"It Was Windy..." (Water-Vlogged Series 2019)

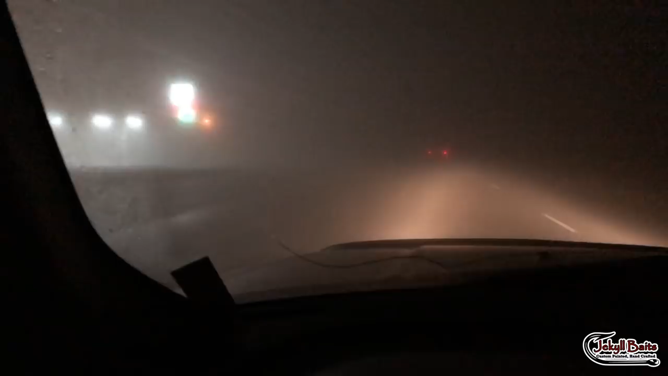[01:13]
This is crazy fog. Like, I can't see, like, hardly 10 feet in front of this Jeep. So, just to let y'all know, the struggle is real. Trying to get from point A to point B this morning, yeah, real thick fog.